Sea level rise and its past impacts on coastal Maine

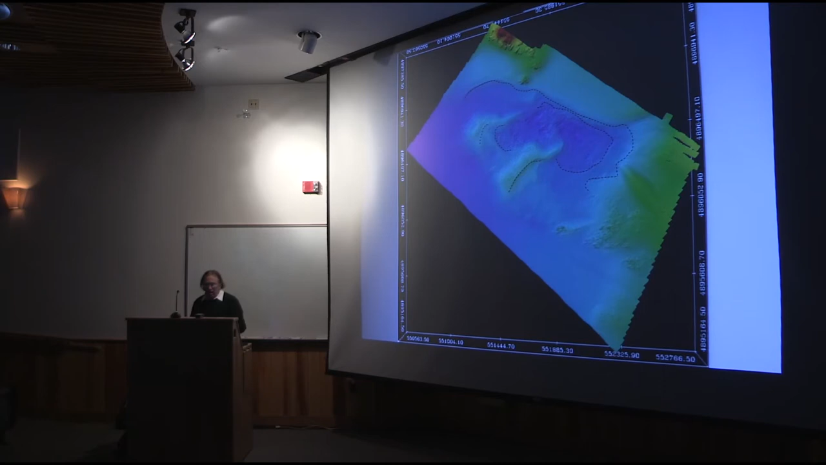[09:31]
Those are the eroding glacial deposits. Those are the beaches. And that was the river. There would have been rapids coming down into it. It would have been just a perfect place for Native Americans to go.